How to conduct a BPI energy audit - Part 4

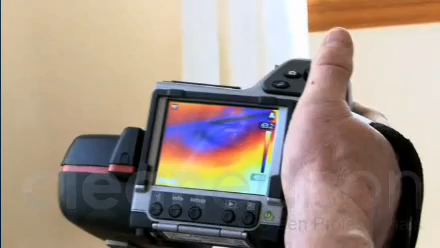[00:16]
the insulation is either not very well installed or it's not very efficient.
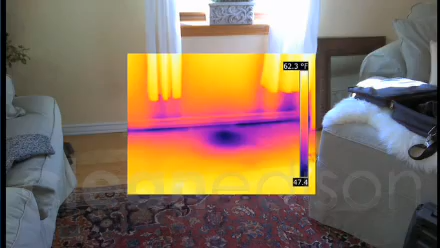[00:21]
On screen: scale top 62.3°F, scale bottom 47.4°F
Over in this part of the house up on the top I can see that there's a
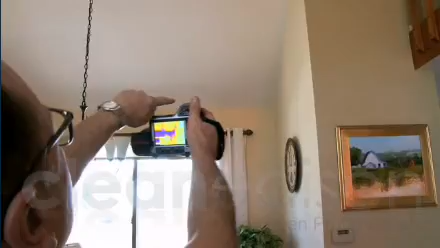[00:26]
problem with infiltration from the outside where the eaves come together the
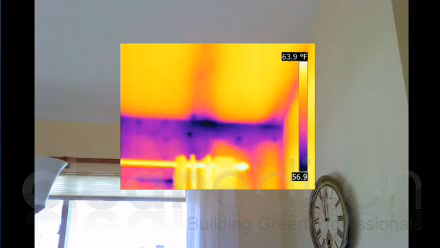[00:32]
On screen: scale bottom 56.9°F
insulation of the top of the walls is probably sagging down a little bit and it's not you know we're having a bunch of air infiltration up along the top of that wall over that window where the header is.